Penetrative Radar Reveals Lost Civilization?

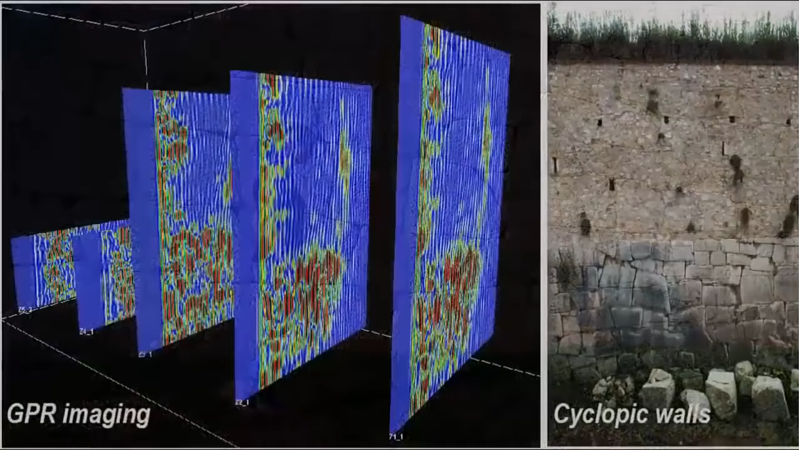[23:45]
In other words, at least three now lost civilizations had been building the wall prior to the arrival of what is now commonly referred to as the Cyclopean period.
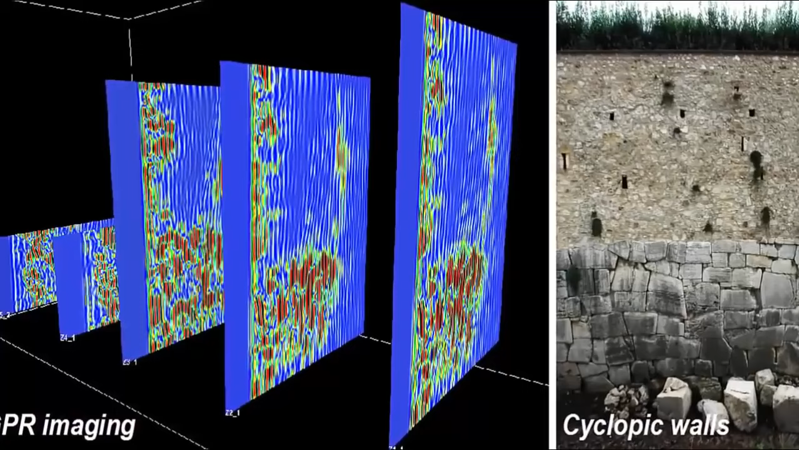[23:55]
According to the official study, quote, we defined a max wall thickness of about 3.5 meters for the cyclopic sector.
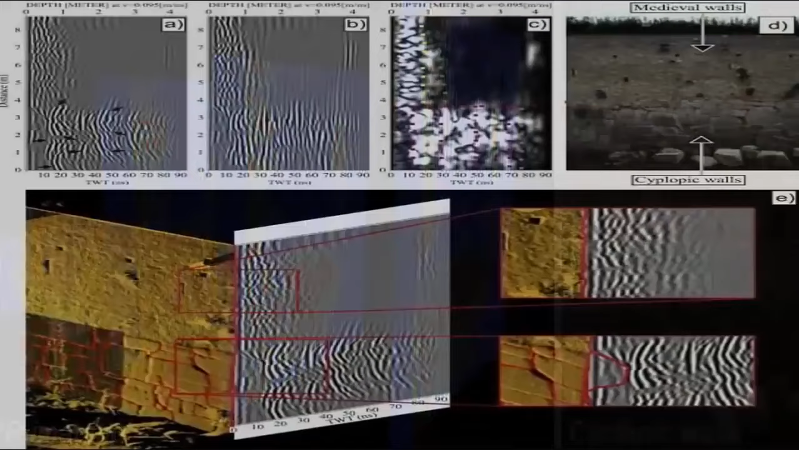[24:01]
We show details of the internal block organization, and we detected low resistivity values, interpretable with high water content behind the basal part of the walls. Could this be residual evidence of a great flood?